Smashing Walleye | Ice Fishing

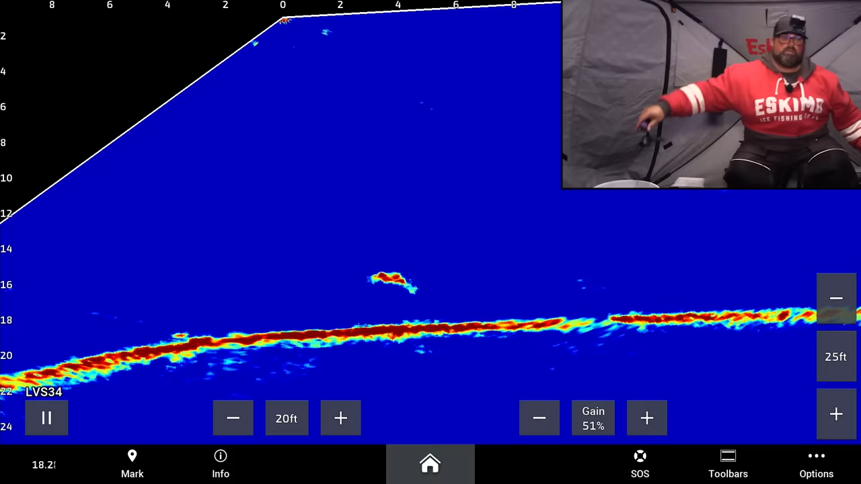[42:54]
That one does not look bad. Oh, I'm trying to get my other bait out of the water. This one did not look bad.
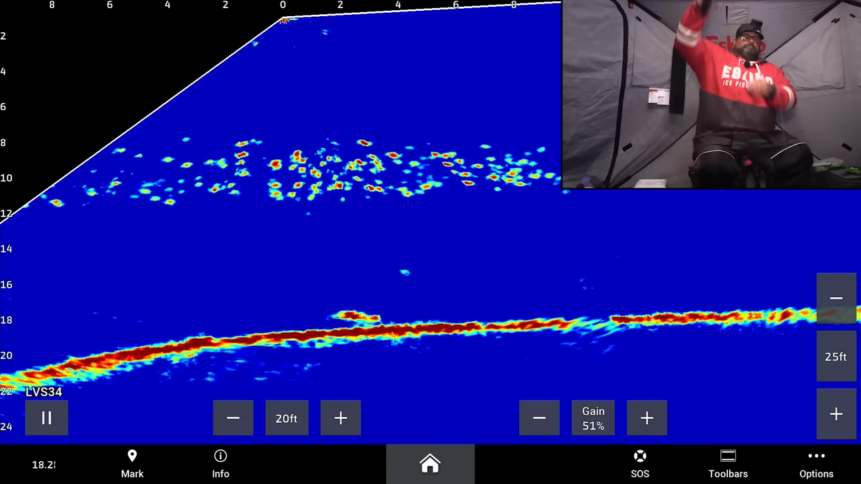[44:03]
That's a little bit better. Again, another one of those 20 inches, right?